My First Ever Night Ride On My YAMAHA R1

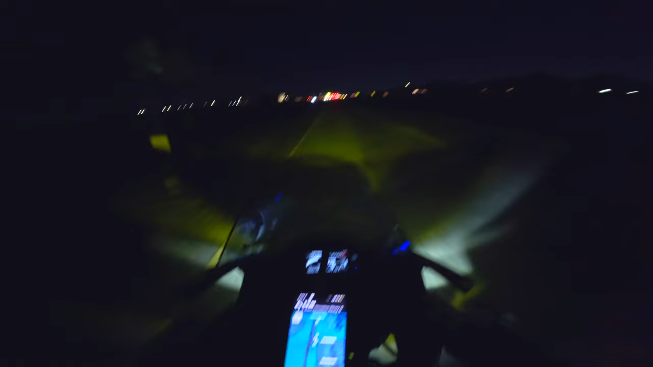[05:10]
But I didn't. I kept it on 48. I was giving it a chance to see. Because videos without Hyper Smooth on, dude, it's just too shaky, bro. I can't bring y'all no video footage like that. So right now, man, I'm headed to Mod Pizza. Honestly, not even hungry. I just wanted to make a video. Now this is a good destination to go to. Nothing too far, not too close. So I just decided, let's go there, man. And I want to stop by a gas station and get some night pics, man.